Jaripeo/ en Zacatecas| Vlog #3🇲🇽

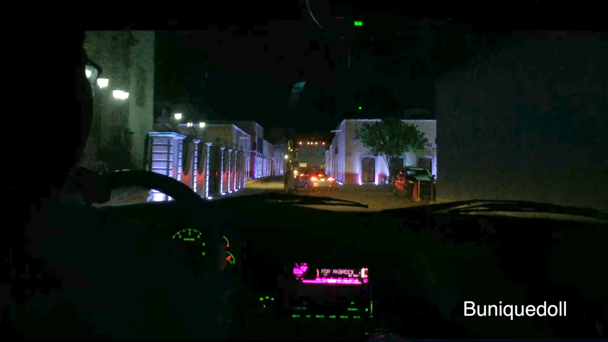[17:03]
Hey guys, so I wasn't able to vlog that day, el baile de esa noche. However, these are just some video clips of our way back to Texas.
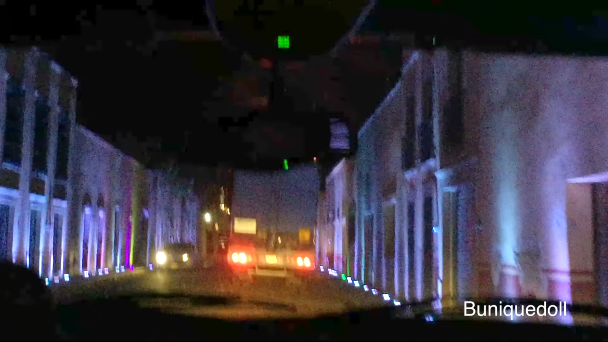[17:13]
Aquí estábamos pasando por Villanueva, Zacatecas.